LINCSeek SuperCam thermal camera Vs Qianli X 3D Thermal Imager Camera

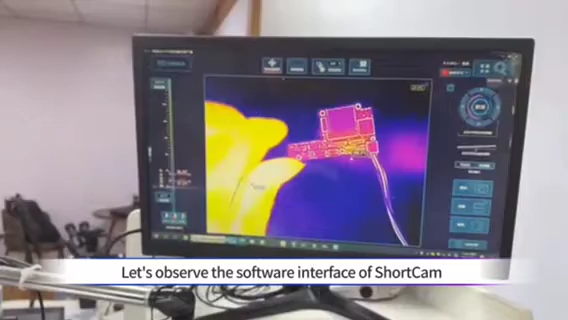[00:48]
It's pretty straightforward to see the heating region.
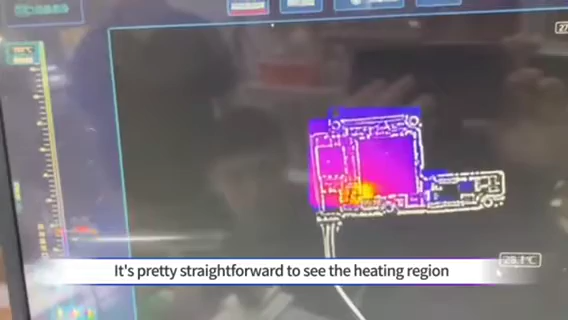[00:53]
Observe carefully, the heating area is the USB module.
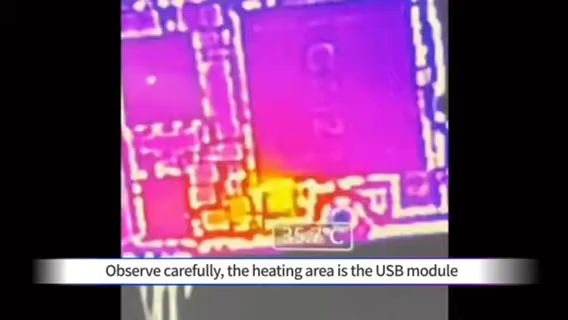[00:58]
Let's switch to the vision mode.
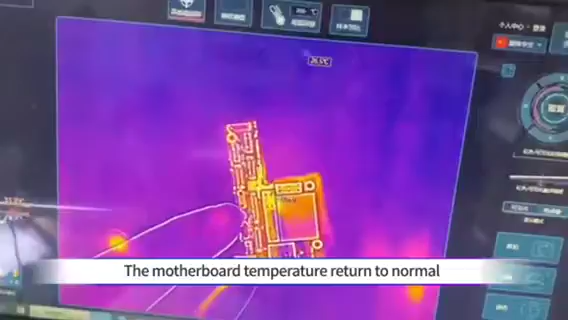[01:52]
The motherboard temperature return to normal. Connect the screen to the motherboard.